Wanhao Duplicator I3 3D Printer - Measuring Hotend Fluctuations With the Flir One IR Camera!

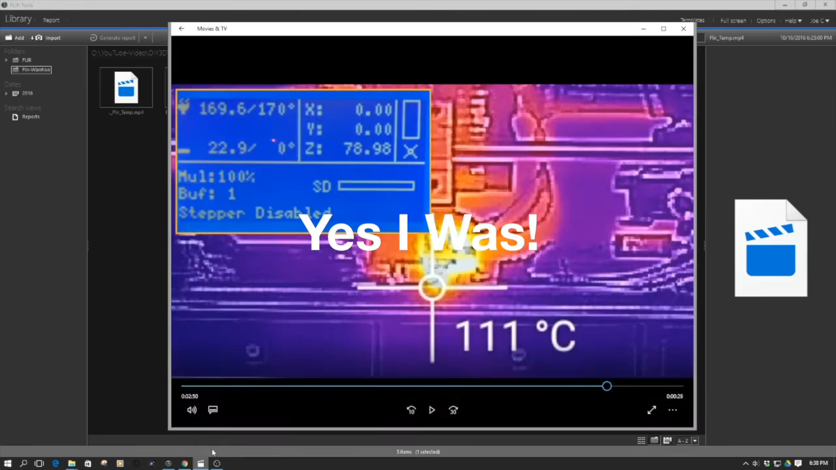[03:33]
On screen: spot 111°C
as you just saw on the time lapse, and what I was hoping to do was be able to call this number from the string of video frames. However, it does not appear you can do that. So, I guess a little bit of a lesson learned. It was an interesting experiment in being able to, again, watch this video process through here, and match up the rough changes, because as you can see,
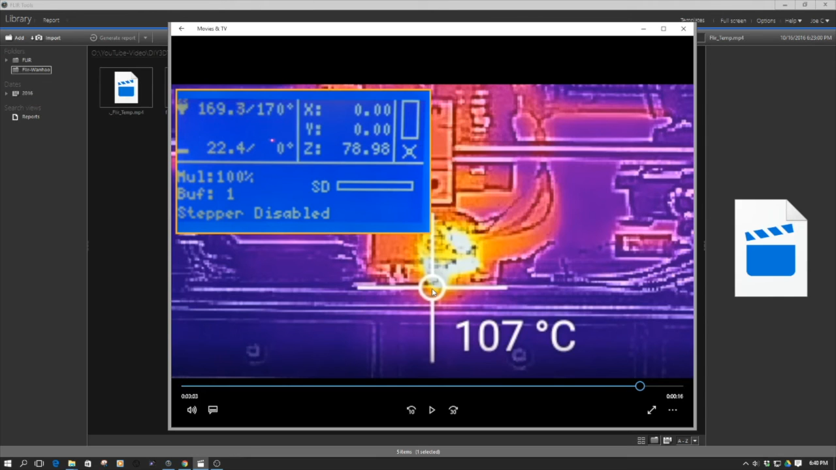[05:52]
On screen: spot 107°C
I was hoping to get a little bit more detailed report out of this, but it does not work for video. So, I think what I'm going to have to do in the future is try snapping some successive burst images, and then import them into the report. So, kind of watch for the future, and we'll come back around to that. So, hopefully, you found this interesting. If you did, hey, give it a thumbs up, subscribe to the channel, a lot more of this coming.